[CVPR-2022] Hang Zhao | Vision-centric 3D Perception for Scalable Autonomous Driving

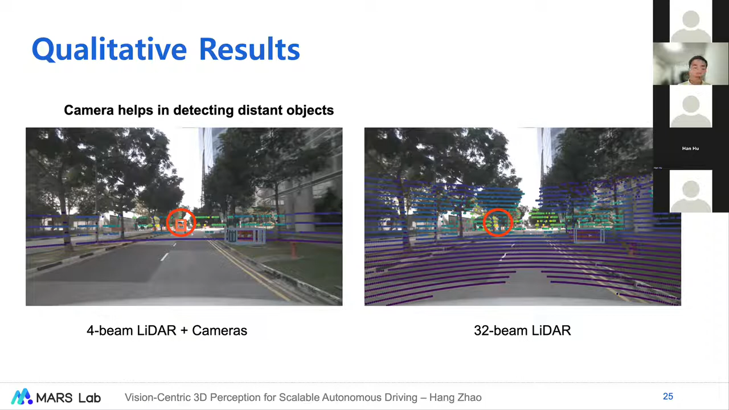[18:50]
The reason is that most of the commercial LIDARs today can only see as far as 100 meters. If beyond that scope, and we can only use cameras to help us to detect the small and distant objects. Here is another case of we comparing 4-beam LIDAR plus cameras, the fusion case, and the pure LIDAR, 32-beam LIDAR case. We see that the cameras help us better detect objects, like detect some weird objects or out-of-distribution objects.
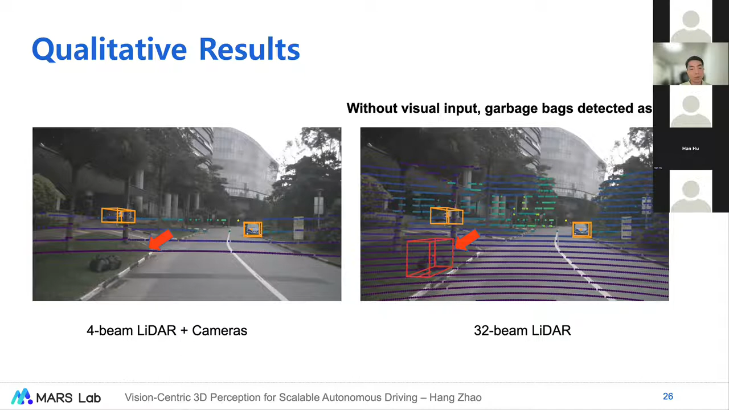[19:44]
However, in the 4-beam LIDAR plus camera fusion case, it will not be detected as bicycles. As we compare these bunch of different results, we find one interesting quantitative result is that we found that if we use filter 3D,
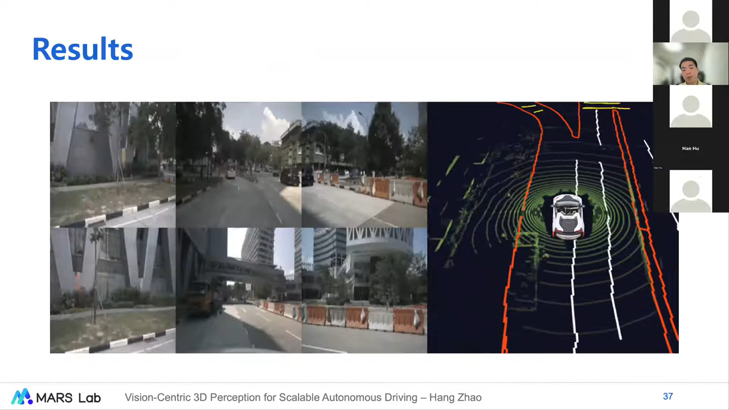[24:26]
The red lines indicate lane boundaries,
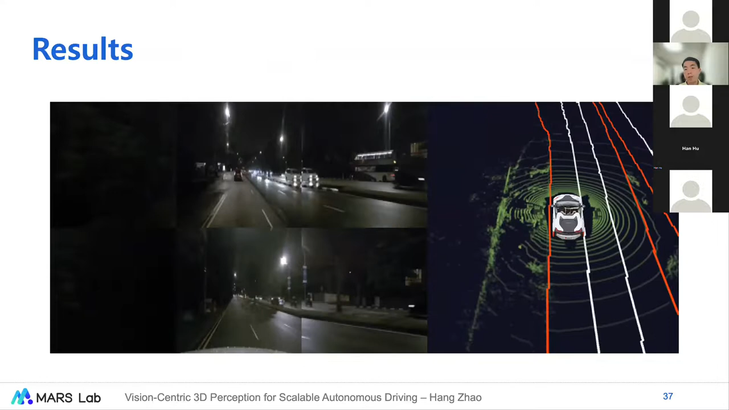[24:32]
the white ones indicate the dividers, and the yellow ones indicate pedestrian crossings. We align the LiDAR point clouds just for visualization. This is not used as input.